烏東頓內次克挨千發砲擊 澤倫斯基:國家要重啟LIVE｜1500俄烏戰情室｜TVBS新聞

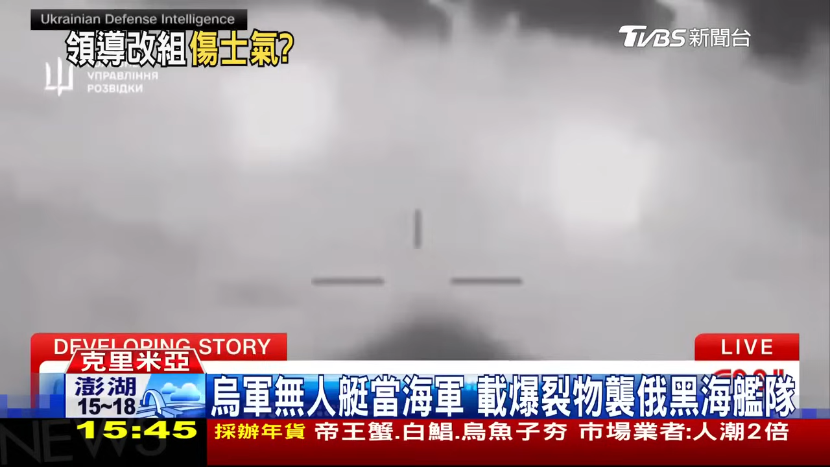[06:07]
外界無法證實俄羅斯軍艦是否被擊沉但烏軍提供的影片顯示在機槍
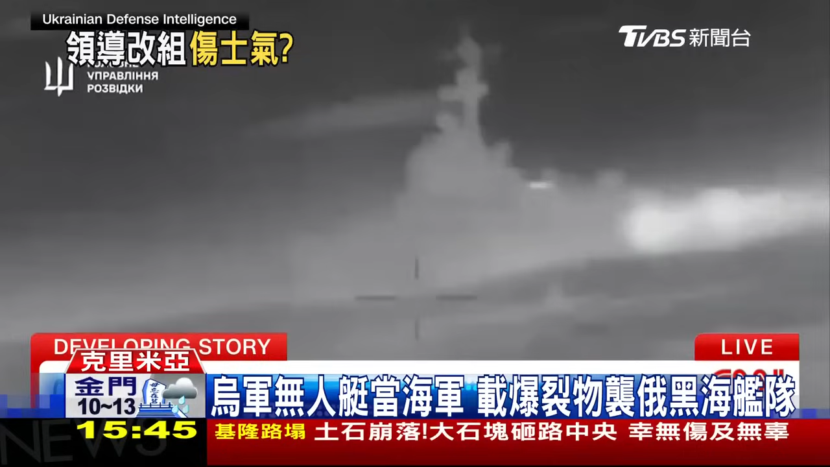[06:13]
掃射下無人艇連同軍艦一同爆炸